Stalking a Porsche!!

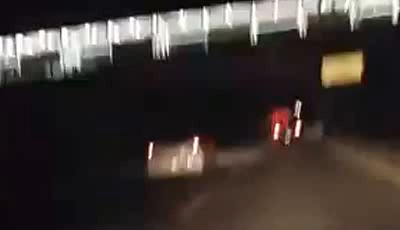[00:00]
Ladies and gentlemen, I'm pursuing a Porsche Panamera right there. Can you see it?